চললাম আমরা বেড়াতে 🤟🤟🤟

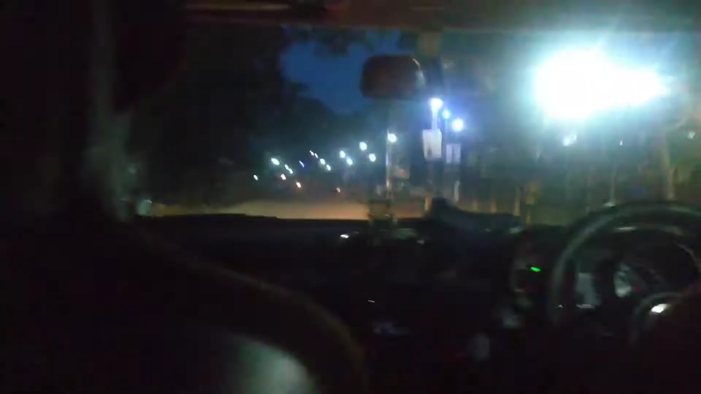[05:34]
অনেক দূরেরই তো রাস্তা, সন্ধে নেমেই এসছে, দেখো রোড ল্যাম্পগুলোও জ্বলে গেছে। তো চলো যেতে যেতে আরও কথা বলি।
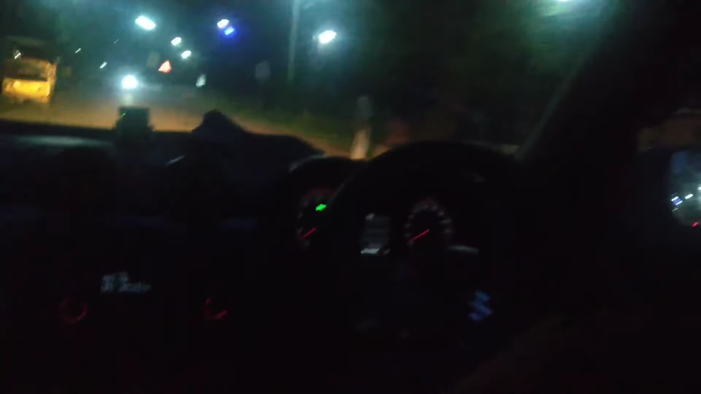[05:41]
সামনেই মামা বললেন জঙ্গল পড়বে,